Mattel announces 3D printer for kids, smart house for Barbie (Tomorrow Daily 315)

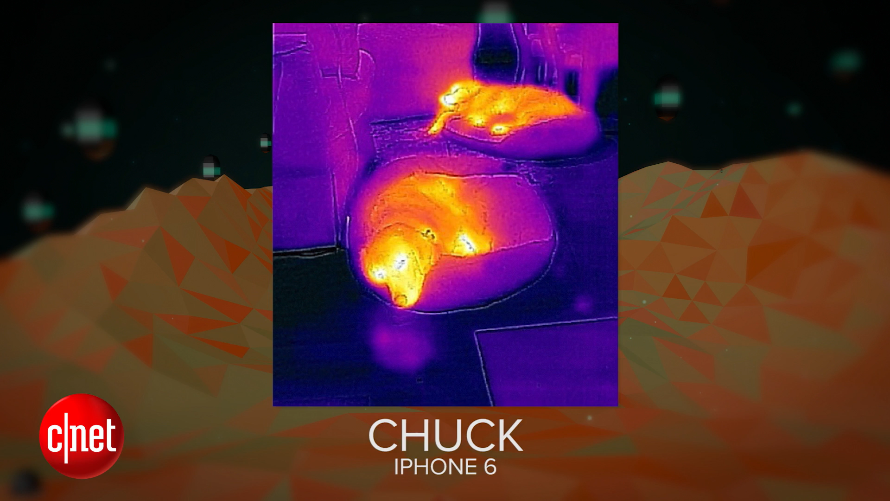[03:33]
The picture was taken with an iPhone 6 with an IR adapter by FLIR. F-L-I-R. The shot shows different degrees of heat from the dogs. White is the warmest on the dog in the front. You can see his warm breath. You have my permission to use this photo on your show, Chuck. This is good for when you're playing Metal Gear Solid with your dogs in real life. That's right. You're looking for them and you need to make sure they're sleeping.
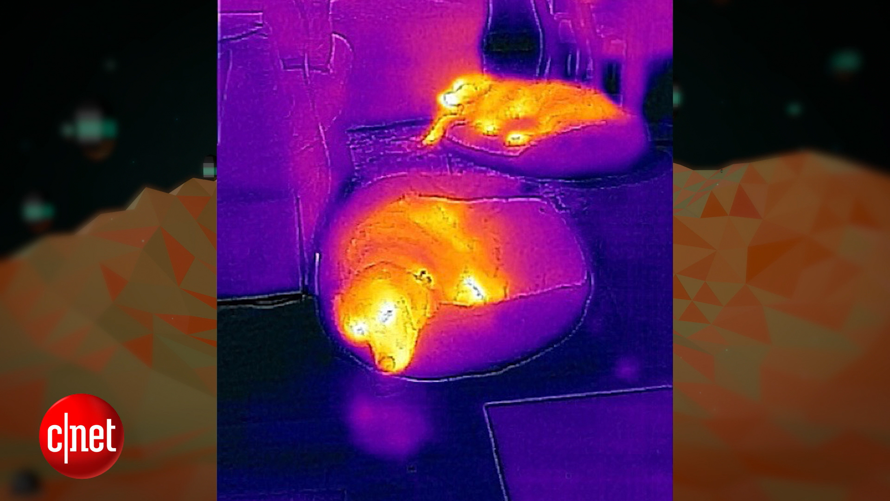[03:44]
Check them out in the dark. Sneak up on them. You don't want to turn the light on because they might realize you're there. And then it's going to be just licks all day long. They're going to jump all over you and give you little dog slurps. Your heat map will be much hotter.